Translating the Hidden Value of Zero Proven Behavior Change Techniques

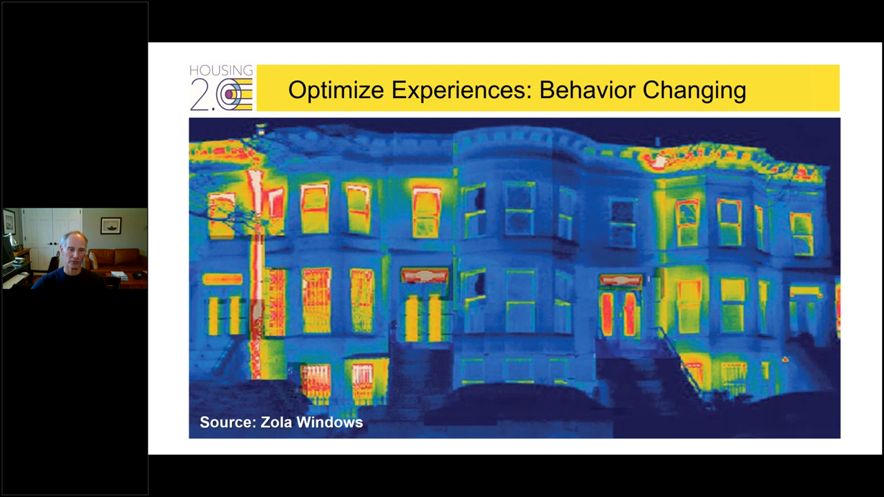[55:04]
just incredible protection from the outdoors that your neighbors have? It's a completely different selling experience selling process to have this experience in tow. How powerful is that? So it's amazing. So, you know, what I've done in 2.0 is I've outlined 38 visual experiences sold by the five key user experiences that could be leveraged in sales process.